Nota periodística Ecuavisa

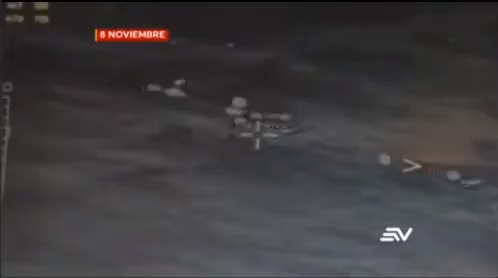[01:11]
Y luego la dejaron abandonada para huir. Los equipos, sus características nos permiten únicamente tomar o hacer tomas con cámaras que no dan colores.